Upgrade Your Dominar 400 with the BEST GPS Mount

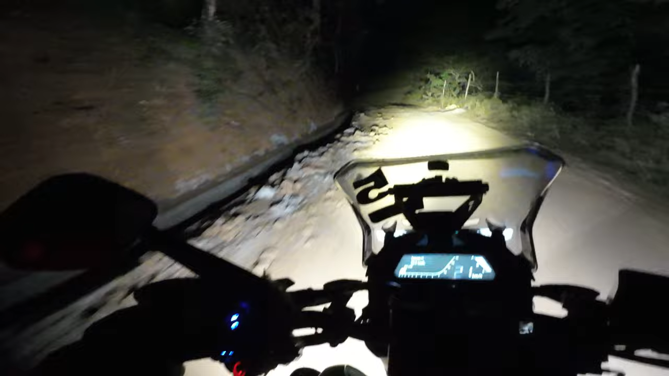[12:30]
कि रोड का चल रहा है काम पुरे पत्थरी पत्थर है रोड पे ना यह नालियां बना रहे हैं पक्की वाली ड्रेंड सिस्टम और अभी पहुंच जाओंगो मैं तिन चार-पांच मिनट में घर पे ना इस टाइम हो रहा है 743 इतना अनुमान था कि इतने वजे पहुंचूं कि मैं डॉज की लाइट्स बहुत अच्छी हैं